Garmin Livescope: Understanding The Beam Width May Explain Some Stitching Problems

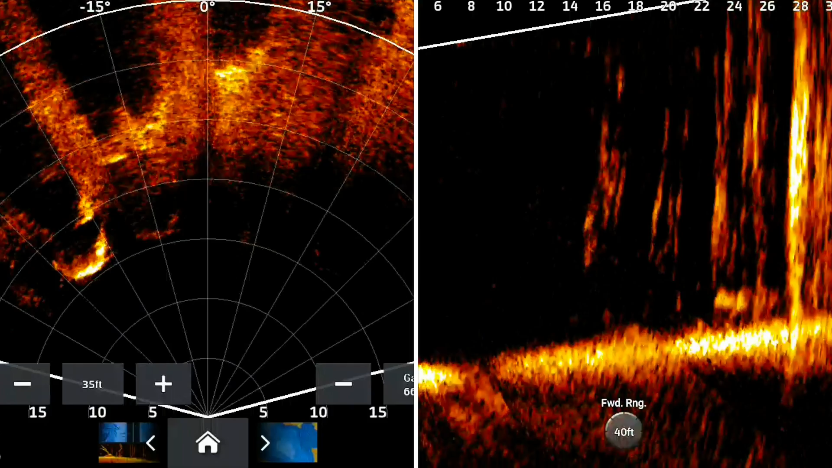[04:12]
Notice how it's almost completely out of the beam, yet it's still picking up on the edge of the forward beam. Now there's two trees out there about 25 foot. Notice how they're fading, but they're still showing up at the edge of the beam. And see, a lot of times when you're trying to clear your picture up, you're thinking, man, I've got this artifact. Well, when you look at the perspective mode, you realize there's things outside that beam that are just barely catching the edge. And that my friends leads me to the point and leads me to what I believe is the cause of our beams having this, uh, crazy stitch mark where sometimes that, for example,
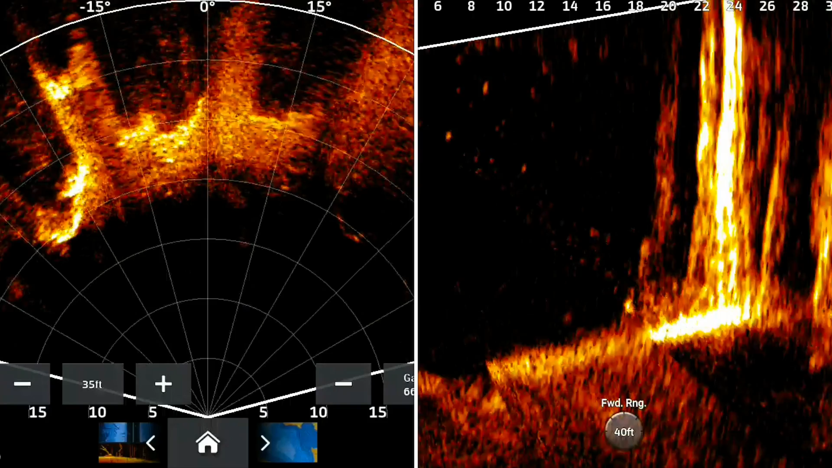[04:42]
if you're very close in that 15 foot degree, 15 foot mark, when there's something on the very edge of the beam, I believe that the edge of the beam is catching it and then bouncing those rays toward the other beams that are crossing in front.
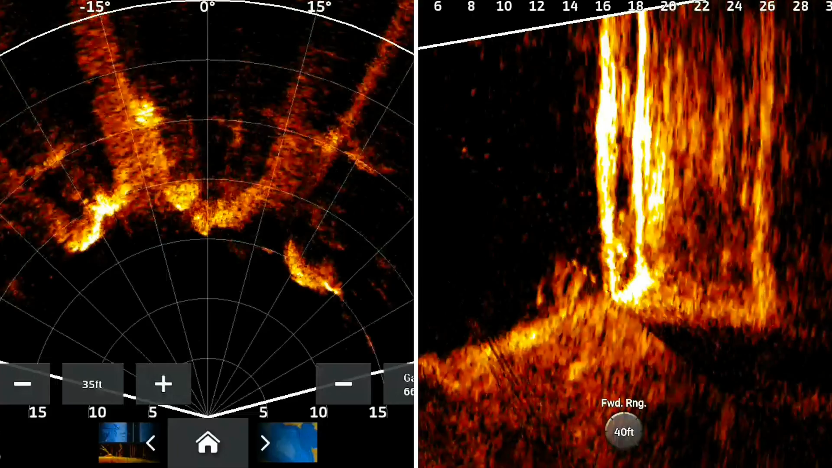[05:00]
Now right here, there's, there's something on the very edge of it and it's catching the edge of that beam and bouncing it toward that tree. And therefore it's creating an ugly stitching problem.
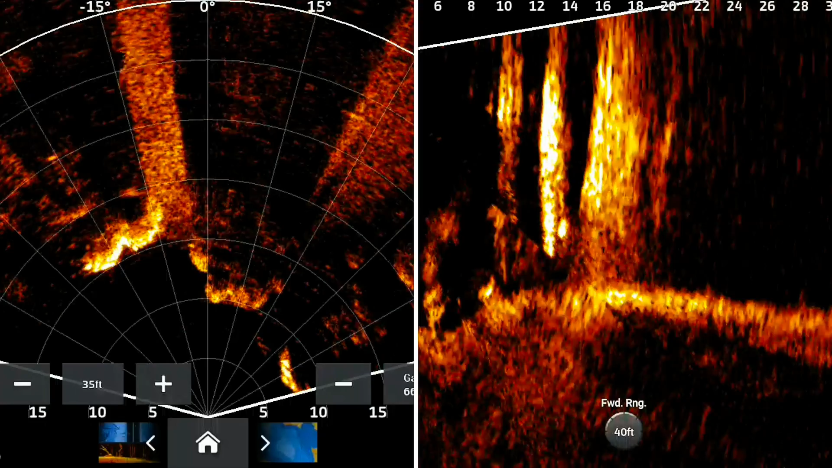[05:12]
Now, I don't know how to fix this as of yet, but I think now that I have seen it in the perspective mode and the forward mode, we know what it is. I know the opening monologue was very long and I know the video probably wasn't as long as some would hope,